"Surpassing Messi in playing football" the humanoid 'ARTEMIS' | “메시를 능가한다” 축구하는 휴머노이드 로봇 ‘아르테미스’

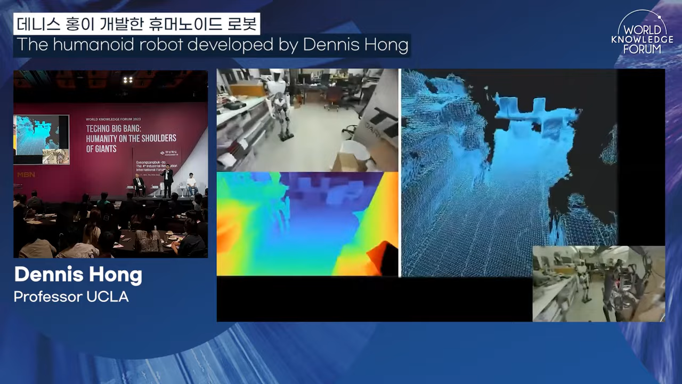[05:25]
So the robot looks around and, uh, uh, uh, identifies, uh, uh, obstacles and it does path planning autonomously and it can navigate in this very clustered environment.
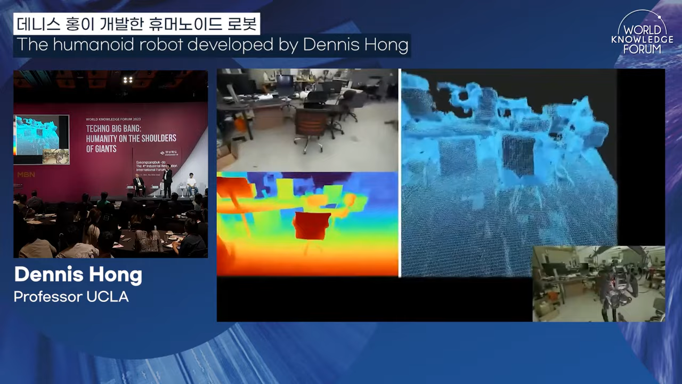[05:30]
As I mentioned, it's very fast.